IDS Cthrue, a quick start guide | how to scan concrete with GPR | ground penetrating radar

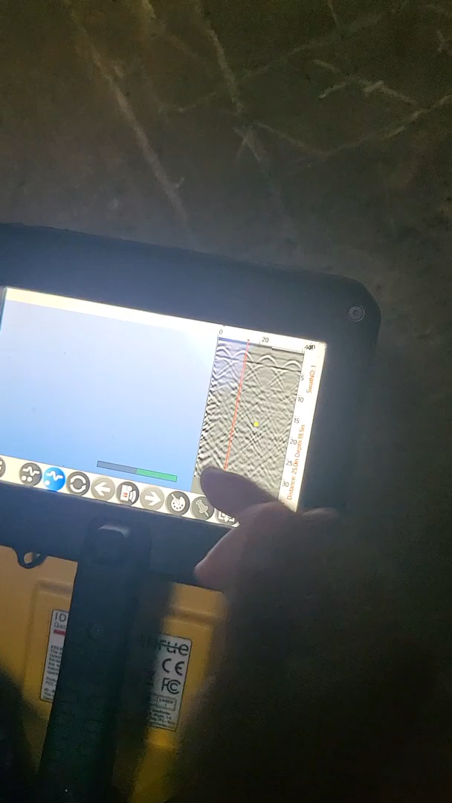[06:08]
All right. So, that's really basic. You can, again, turn these on and off at your will.